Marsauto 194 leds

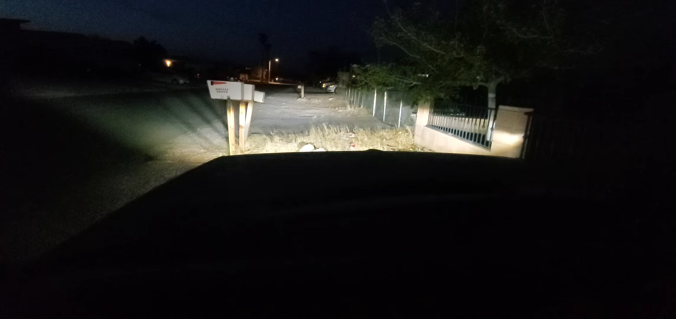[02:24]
And then I've got my lights on now. Boom. LED, man.